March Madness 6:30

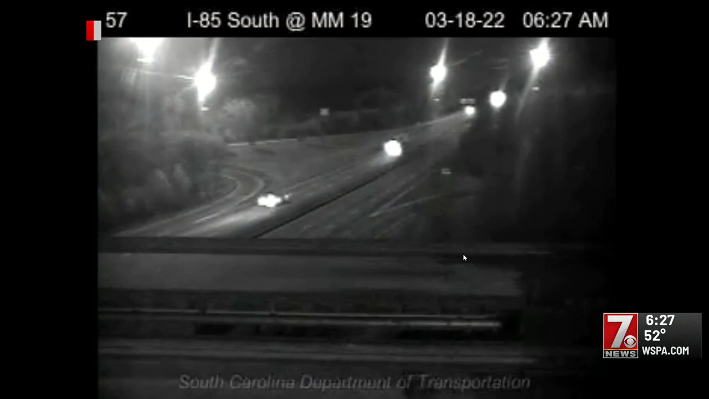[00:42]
And if you are headed out the door this morning, Anderson Drivers, this is your commute. Clemson Boulevard, mile marker 19. Not a whole lot of cars on the road. Not seeing any issues. All right, still ahead here. Thousands of fans are expected to pack downtown Greenville today for March Madness.